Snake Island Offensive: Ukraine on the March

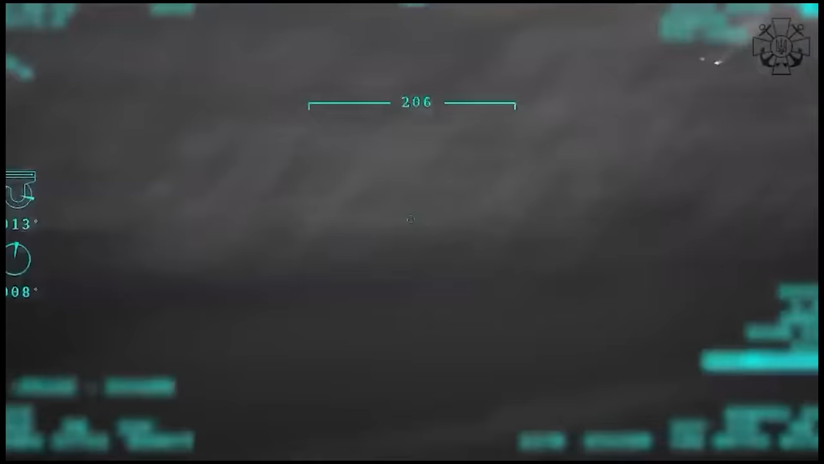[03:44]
As you can see in the footage, these boats are oftentimes moving, they are maneuvering,
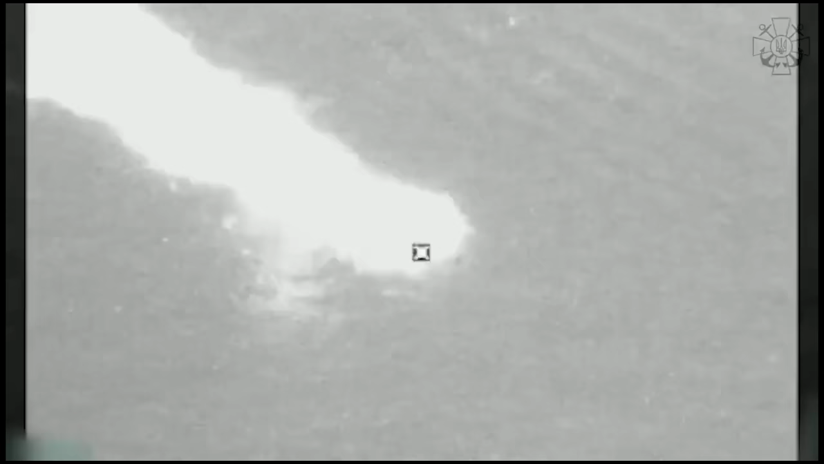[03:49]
but this doesn't seem to present any
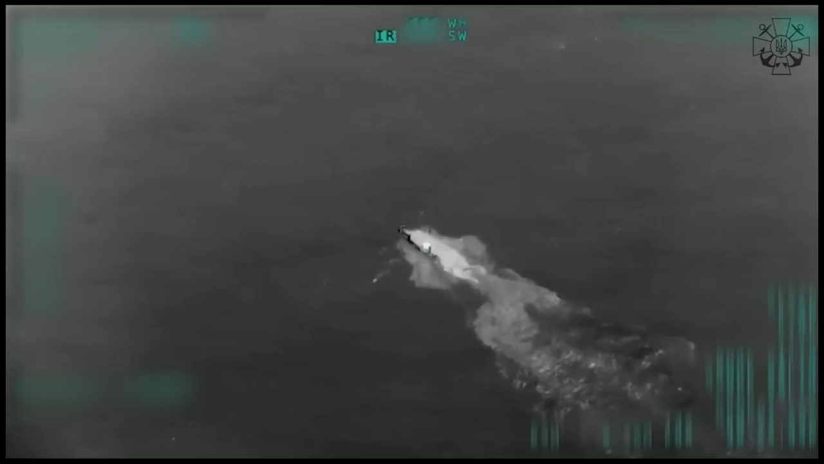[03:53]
problem for the operators of the TB-2 and the precision guided missiles. Even in the footage, you can actually catch a glimpse of the glide bomb just prior to impact,
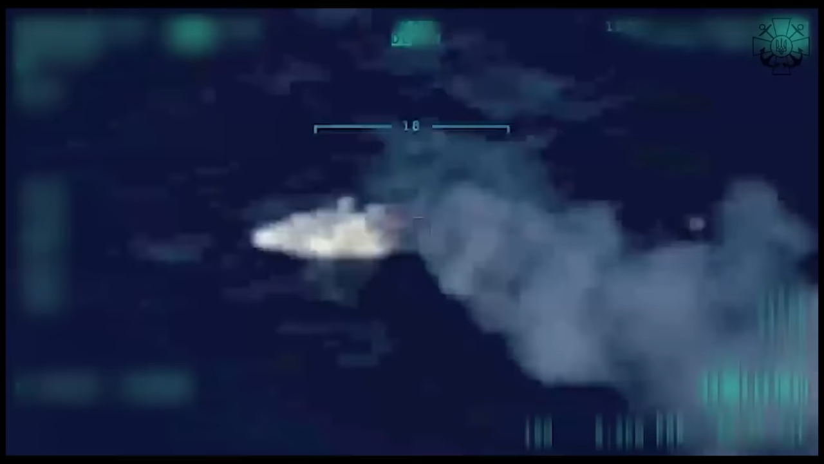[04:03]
just cruising right into the hull of that patrol boat.
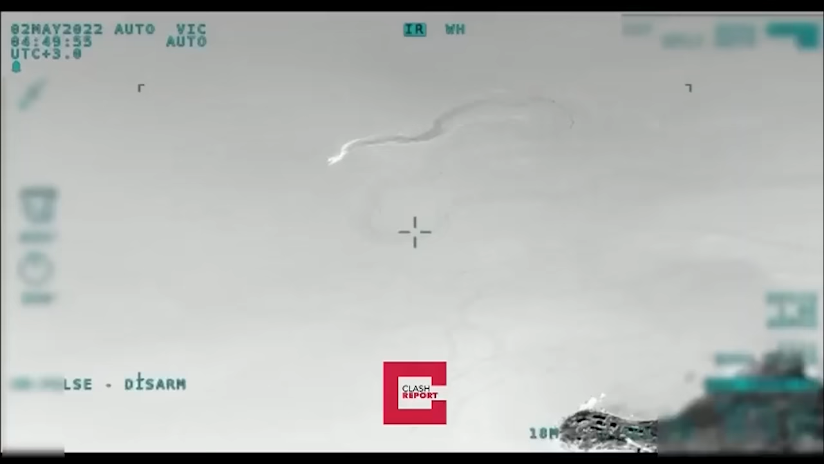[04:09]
So, interestingly enough, the count comes up to five Raptor classes in this action,